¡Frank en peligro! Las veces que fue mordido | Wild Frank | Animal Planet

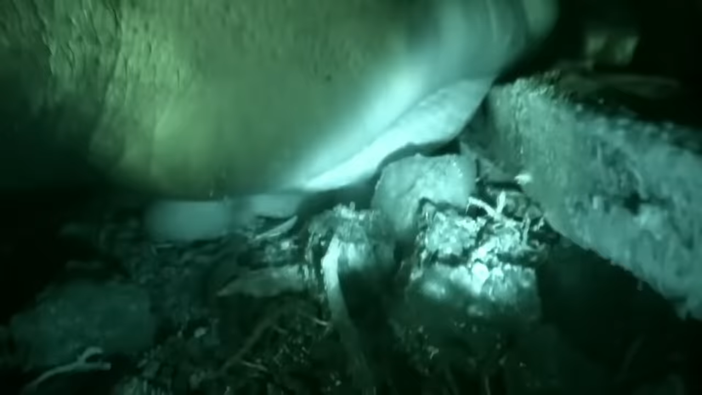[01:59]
La tengo cogida. La tengo cogida. La saco. La saco. Sal.
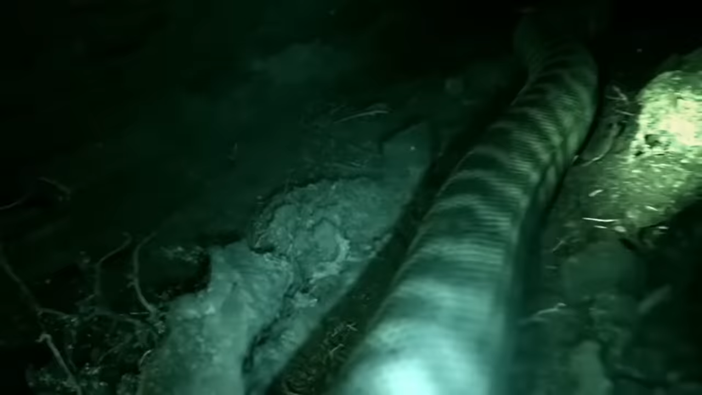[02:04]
Quieto. Es una pitón, tío. Esto es una pitón, tío. Es una pitón.
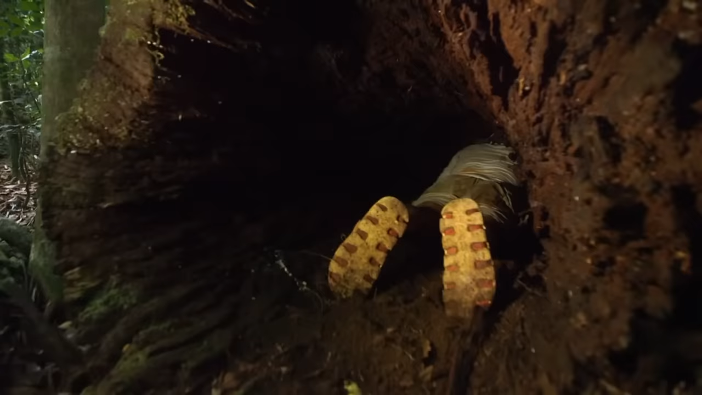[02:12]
Es una pitón, chavales. Pitón. Pitón.
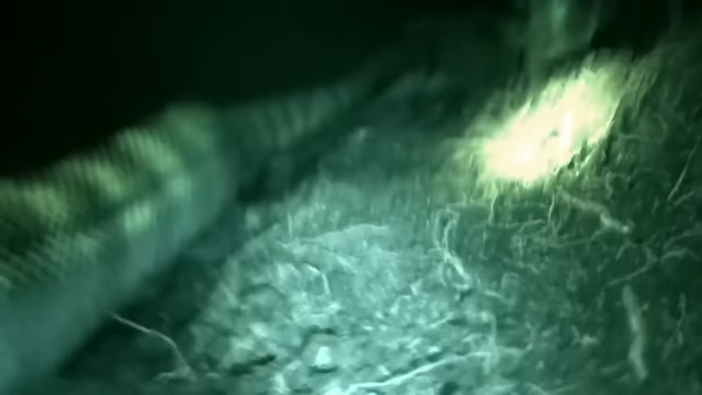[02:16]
No es venenosa. Quita.
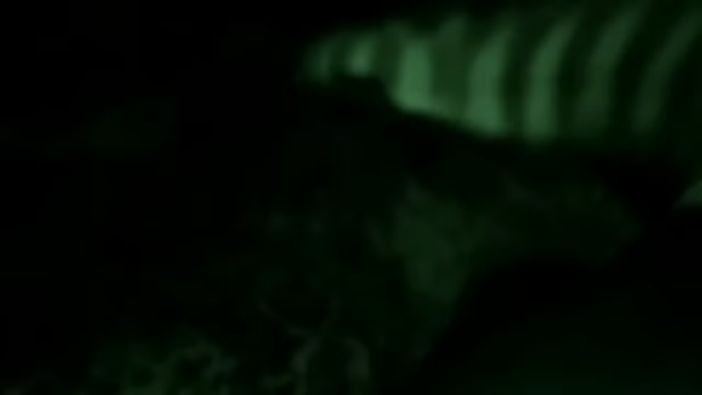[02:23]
Es una pitón. Es una pitón.
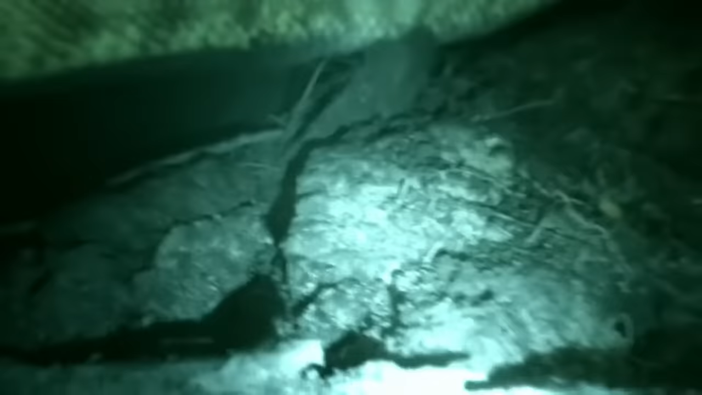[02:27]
Es una pitón de cabeza negra, tío. Esto es espectacular. Quita.